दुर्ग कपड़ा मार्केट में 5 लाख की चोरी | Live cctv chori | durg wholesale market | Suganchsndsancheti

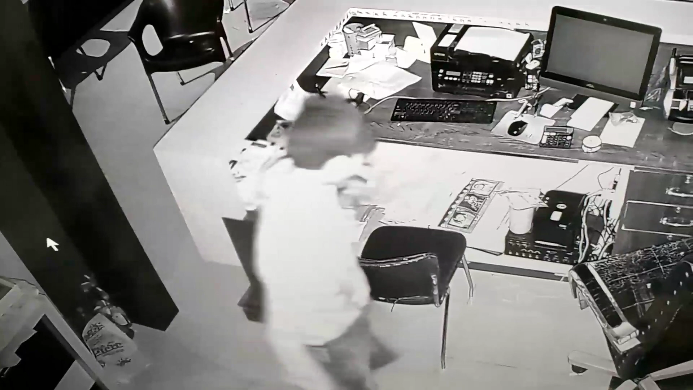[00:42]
करतूत आप यह CCTV कैमेरे में कैद हो गया है आप यह देखो अब यहां से आपका यह गल्ले को तोड़ रहा है यह फुल्कु